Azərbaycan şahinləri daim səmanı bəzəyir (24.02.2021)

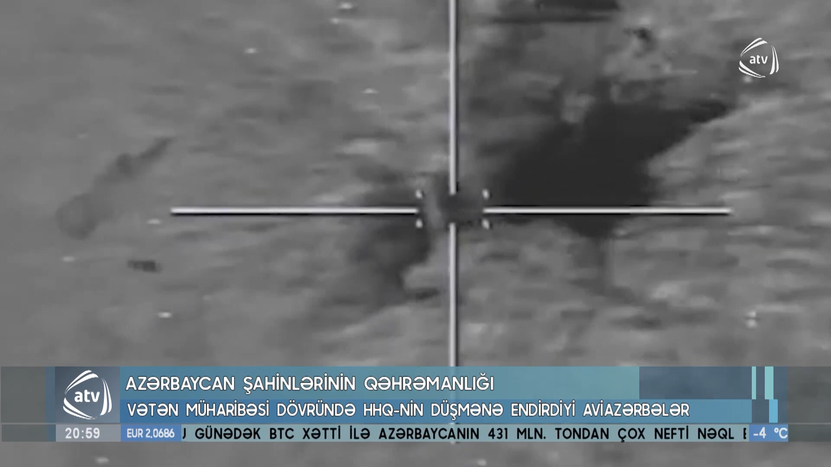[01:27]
Dostda qürur, düşmənə qorxu verən bu görüntülər şahinlərimizin 44 gün ərzində göstərdiyiləri gücü mənzərəsidir. Bugün ən müasir təyyarə və helikopterlərdən arsenalını zənginləşdirən